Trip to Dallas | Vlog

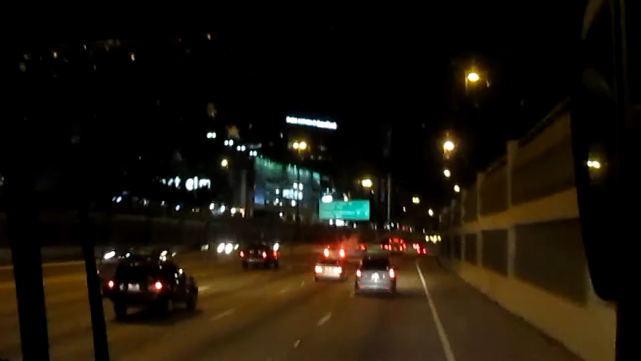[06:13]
The city lights look amazing at night. So if you guys can see, can you tell that I have over there
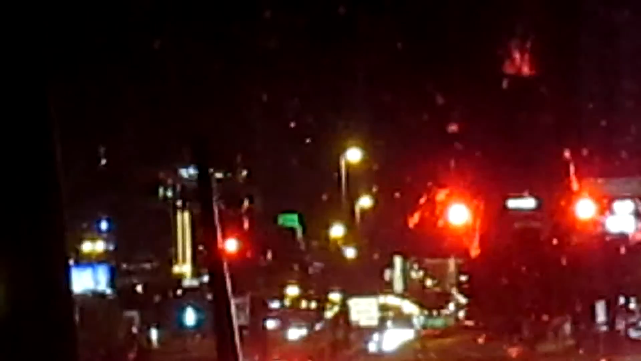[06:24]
is a green light, and that's a huge tower. And I don't think you guys will be able to see, but there's a huge tower, and it's all lit up. There's two of them. One's a lot taller, and it's green. It's really cool. And our hotel is just right over there. Really? Actually, no, it's over there. Yeah, it's right over there. Really? Oh, yeah.
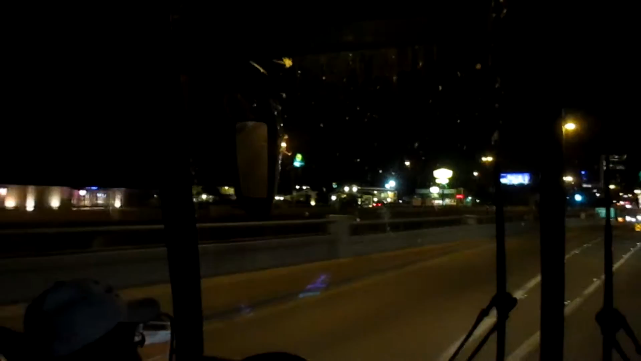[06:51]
Yeah, we were gonna stay in a lot nicer one. We decided. Bed at night. Not really. The problem is, how are we gonna get over there with a bus?